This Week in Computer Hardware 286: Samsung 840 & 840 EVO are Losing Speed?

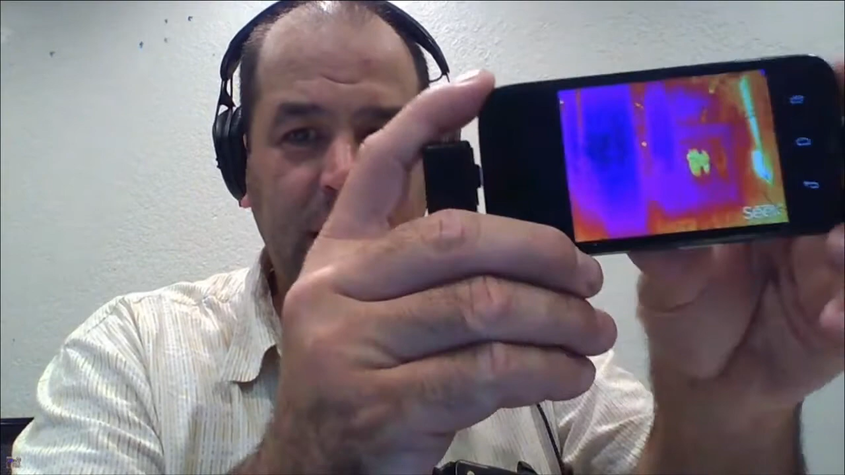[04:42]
it's a tough environment in doors during the day. Cause our office is actually about 75 degrees, but what that is, is a bunch of people walking down the hallway. And what's crazy is you can have a pitch black room. That's the obligatory picture of someone's hand before they leave the handprint. But what you're looking at these images, because it's not measuring visible light waves, but infrared light waves, you can basically see in a perfectly black room.
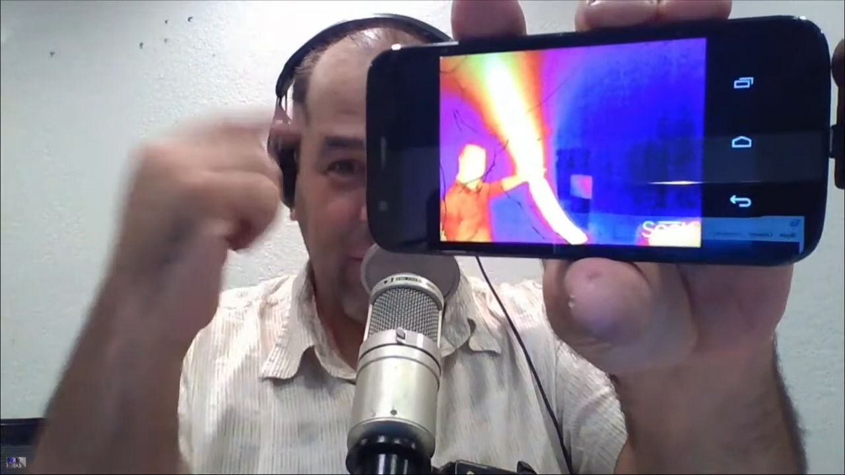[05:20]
So this is one of our editing rooms, right? And the editing rooms sit next to these huge windows and they get up to like a hundred degrees. So we have a standalone, uh, those sort of roll in AC units. This is the hose walking out of the AC unit. If I put this into temperature mode, that hose will measure between 95 and 105 degrees. And right over here, we have a basic human body running at like 97, 98.6. Um, but what's crazy about this is whether you're using this to look at sort of the thermal imaging from a building. Let me pull this back.
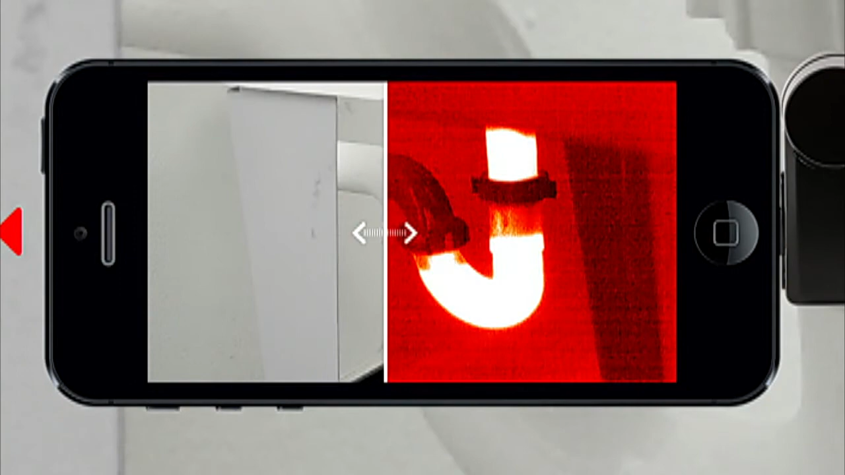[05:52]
Um, the, the even used, um, you know, like a five or eight year old handheld, uh, thermal imaging camera, like the kind that you see contractors carrying, um, is crazy, right?
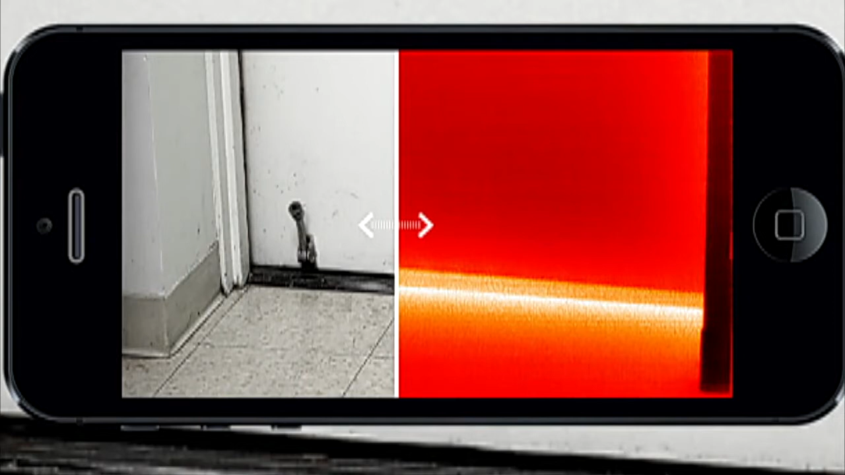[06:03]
So right there, you're looking at basically the heat loss inside of the building. Okay.
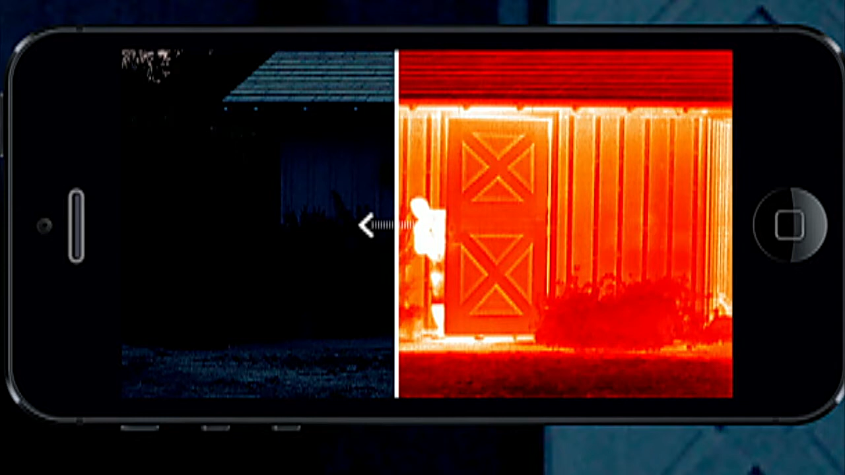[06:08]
That's, that's the security aspect. Is there somebody in the backyard? And it's kind of trippy when you realize that, you know, you can't see anyone, but they glow really brightly on the market.
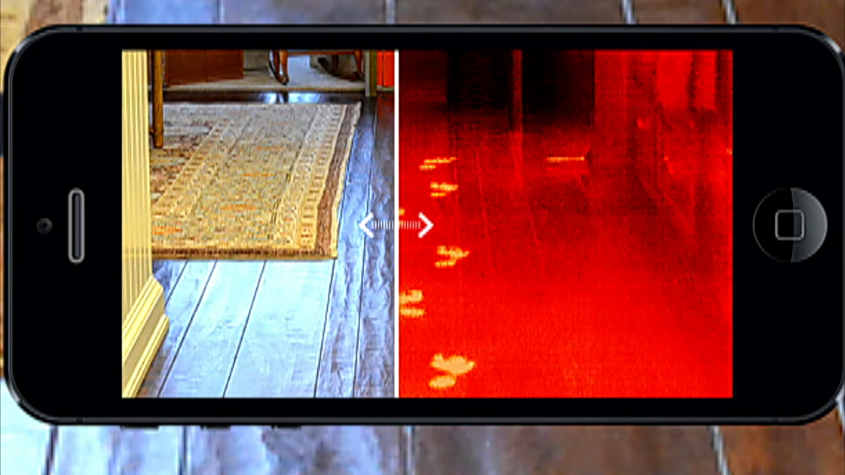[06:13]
Oh, somebody has been walking through the house. Somebody was apparently using this in the beta phase to tell whether or not their dog had been, uh, sleeping on the couch.
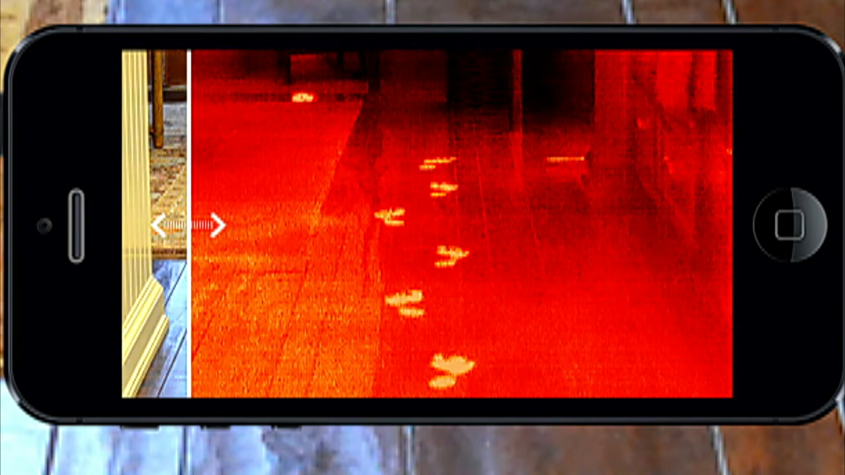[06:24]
I think that's actually velociraptor tracks. Uh, I hate velociraptor tracks.
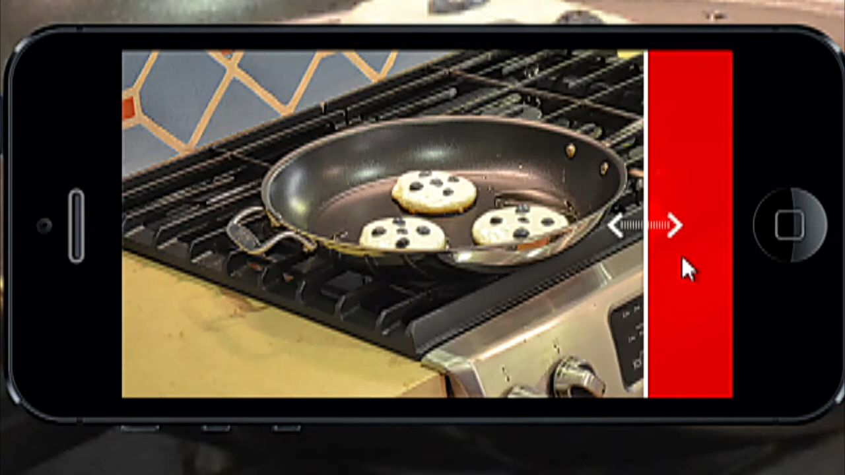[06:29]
I know. Um, this is, uh, let's see. That is the classic, uh, northbound cat from the southbound view. But that was basically pitch black.
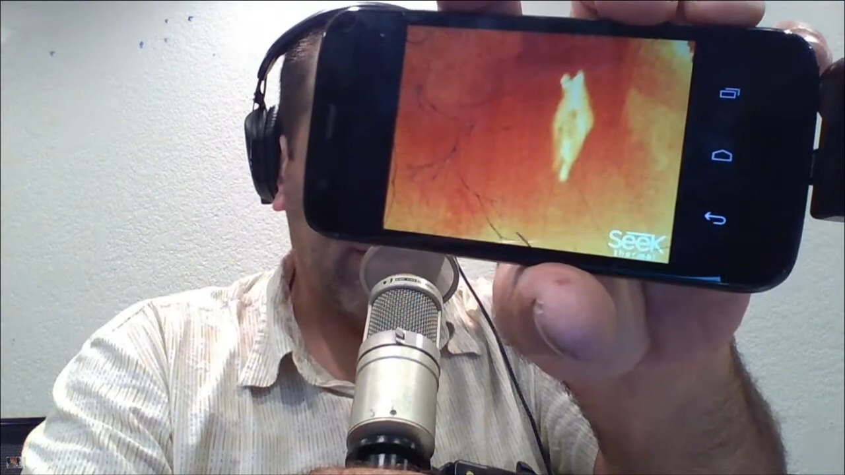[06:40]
Couldn't see the cat at all in the backyard, uh, until I shot the image at it.
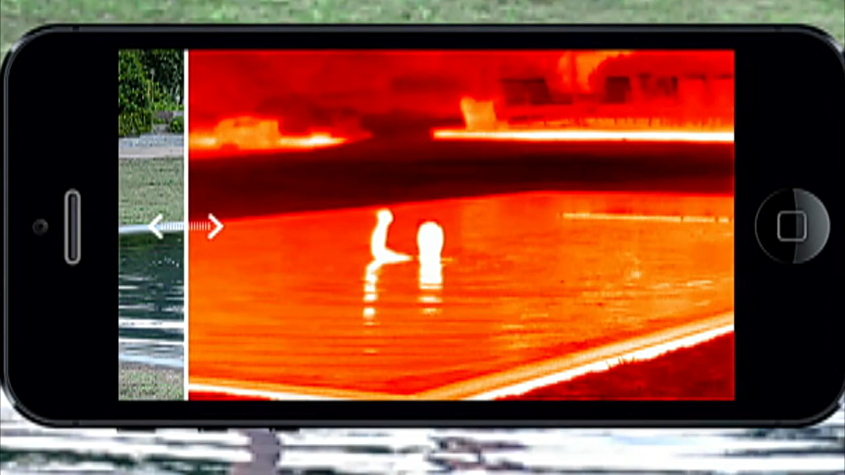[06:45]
And it's, it's interesting because this is, we've never seen anything like this at this price range.
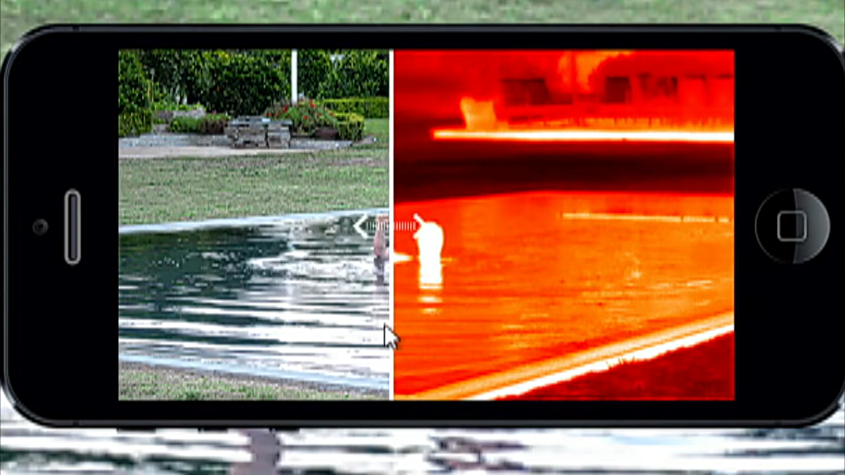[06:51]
Um, the, you know, thermal imaging camera, um, is typically selling even used a couple, three, four years old for like a thousand dollars, uh, on eBay new.